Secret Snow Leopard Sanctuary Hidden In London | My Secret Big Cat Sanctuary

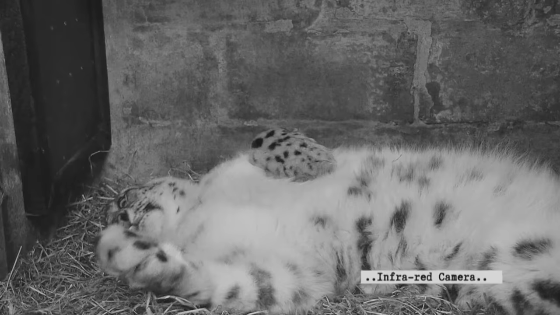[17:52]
Expectant Mum Urbis has stayed indoors. Keeping herself in the cool darkness of her indoor den is a strong indication that she is almost ready to give birth.
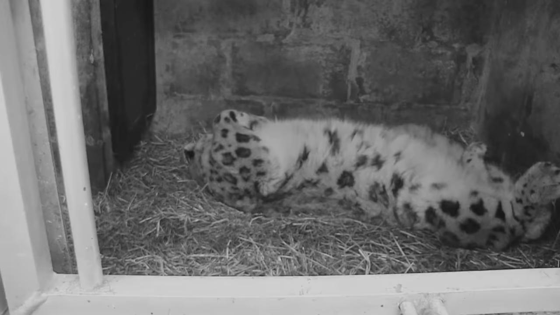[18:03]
After a 3-month wait, her pregnancy is finally at full term. Any day now, Terry expects to see a litter of 2 or 3 cubs.
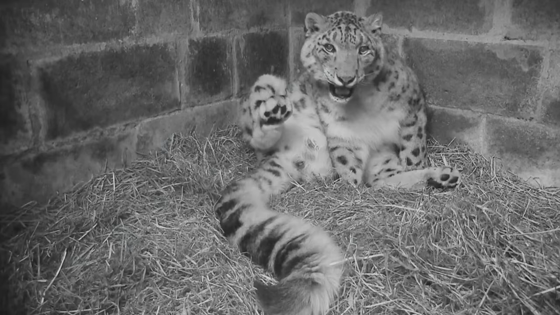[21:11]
She's spent a lot of time in the past few days inside, moving the store about. I think later this evening, we're due for some cubs.
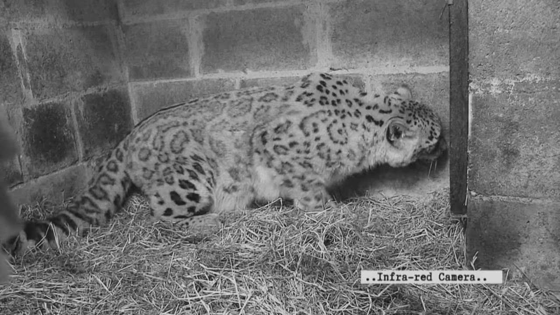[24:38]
Kamal's partner and Nina's mum, Urbis, has started her contractions. And Terry is instantly by her side, calling to reassure her.
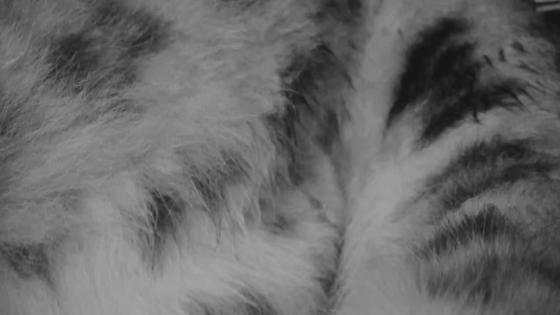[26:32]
I can actually see that she's broken her waters now, so this means that we are very close now.
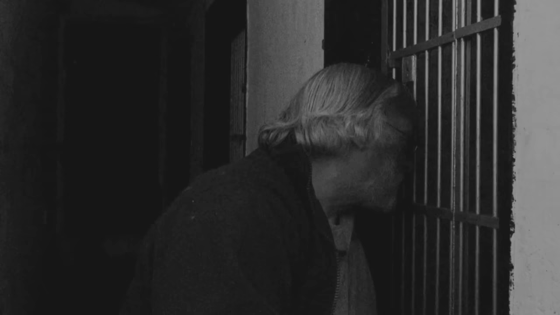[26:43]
And the first one's out. But Terry's joy is short-lived.
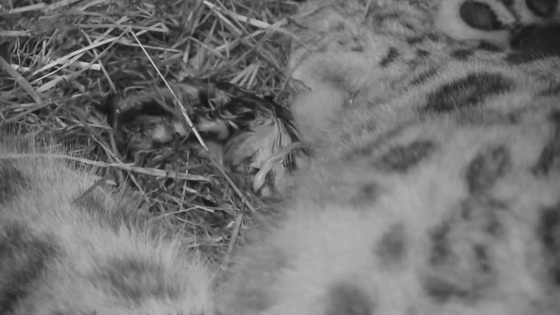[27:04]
It doesn't seem to be moving. It was a full 8 hours after starting her contractions that Urbis finally gave birth to her first cub.
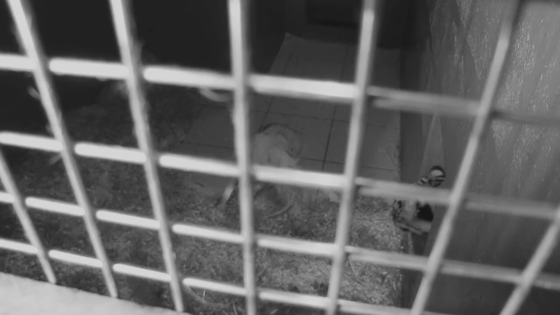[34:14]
But after just one cursory sniff of the chicken, it looks like Amiga is not in the friendliest of moods.